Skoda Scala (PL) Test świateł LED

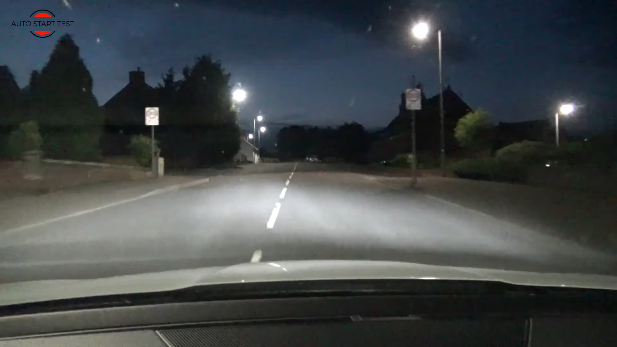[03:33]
wygląda Ok tutaj jest droga oświetlona Ale gdybym jechał innym samochodem Ze zwykłymi halogenowymi żarówkami To takiego efektu przede mną by nie było A tak mam czyste białe Białe światło Trochę denerwuje właśnie To miejsce nieoświetlone Ale to miejsce nieoświetlone To tak naprawdę No ciężko Ciężko powiedzieć Bo z punktu widzenia kierowcy To w ogóle nie przeszkadza Tak więc Jest Jest ok Dobra to mamy idealnie ciemno I zobaczcie jak to wygląda Teraz nawet powiem Że muszę
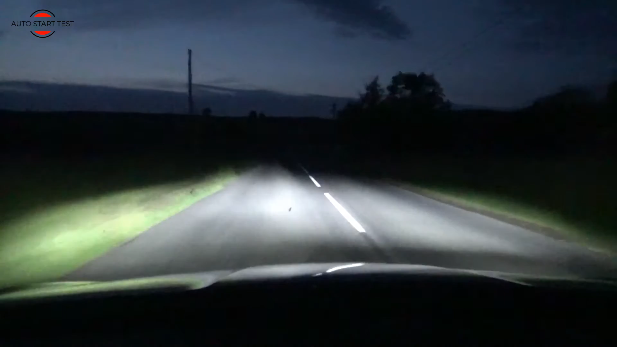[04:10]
Te reflektory Dać troszeczkę wyżej Ustawienie Zmienić O właśnie tak na Pozycję zero Pozycję w której Pozycję wyjściową Na takich drogach To się akurat sprawdza Chociaż chciałoby się Aby one troszeczkę Dalej świeciły A Długie światła Zobaczcie Już są żółte Długie światła Są żółte Są zwykłe Żarówki Tak więc tutaj No No szkoda Szkoda Bo długie też powinny być Ledowe A tak Mamy tą Poświatę taką
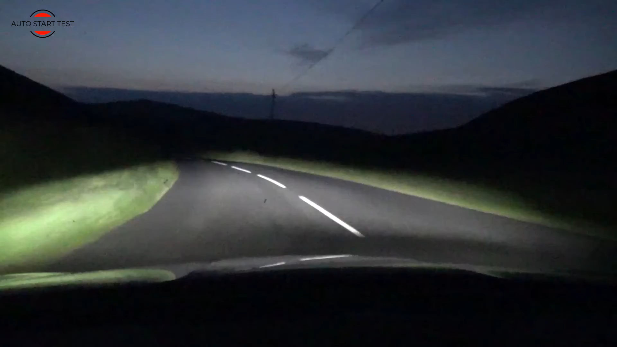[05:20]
Praktycznie to one Nie miały Te zastosowania bardzo słabo świeciły te światła Tutaj jest całkowicie inaczej Naprawdę jestem pod ogromnym wrażeniem Tylko szkoda tak jak wspomniałem wcześniej I co zobaczyliście Że światła długie Niestety Są zwykłe Żarówki Dobrze też wypoziomowane są te światła Zobaczcie jak Mocno oświetlami Lewą część Pobocza